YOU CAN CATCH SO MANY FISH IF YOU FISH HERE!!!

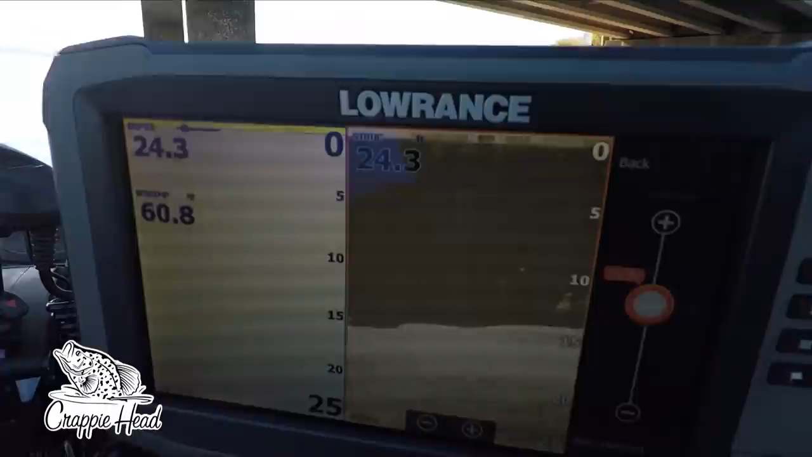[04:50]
Let's see if I can get that. Y'all can get a little view of this. It's piled up.
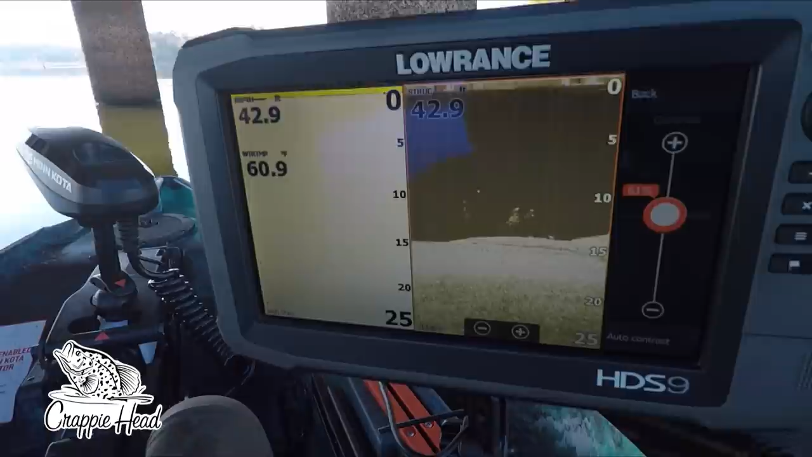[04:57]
Bondo said it's piled up, y'all. Let me see if I can get y'all a shot of it. Oh, there goes some bait fish.
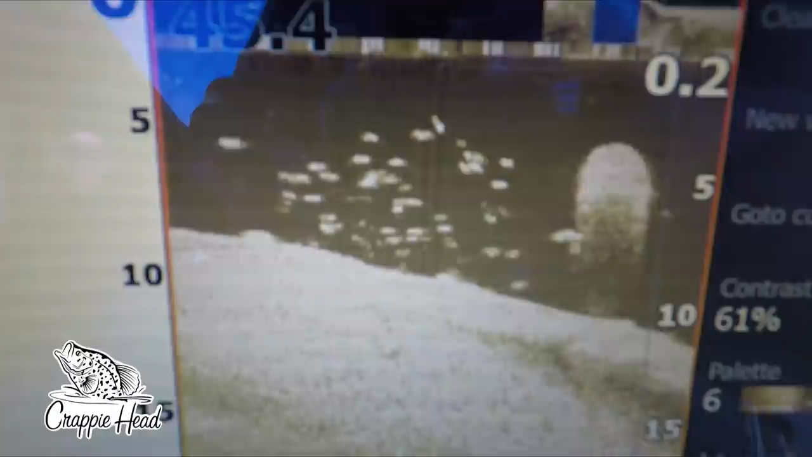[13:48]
They're stacked away from the column.
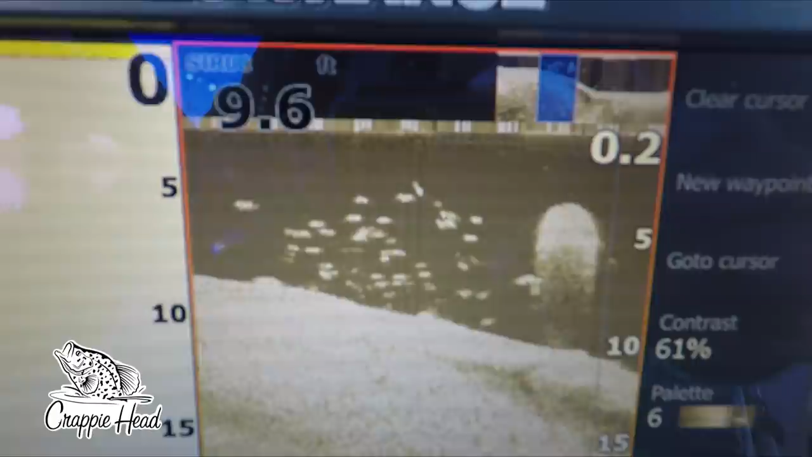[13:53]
I wonder, did I scare them away when I came through there bumping that column? I know where they're at. We finna go chunk at them.